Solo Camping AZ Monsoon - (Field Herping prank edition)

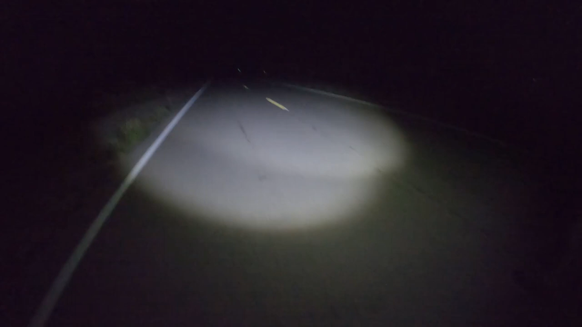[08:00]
Is it right there? Right there. Over there. Holy crap. That.